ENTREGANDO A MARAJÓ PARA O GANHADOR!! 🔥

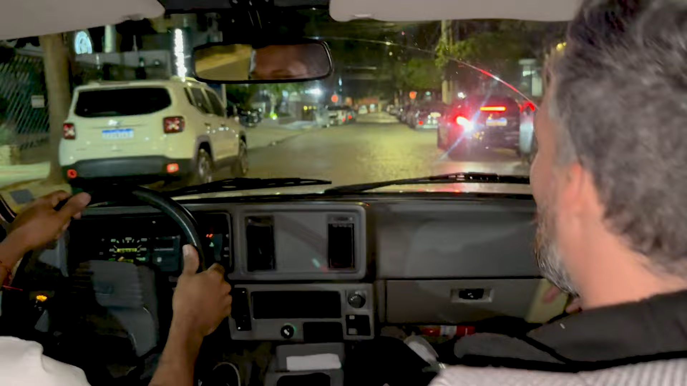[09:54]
Olha isso, vure paralelepípedo. Retinha. Né? Nem parece que tem roda. Nem parece. Parece que tá tipo original. É.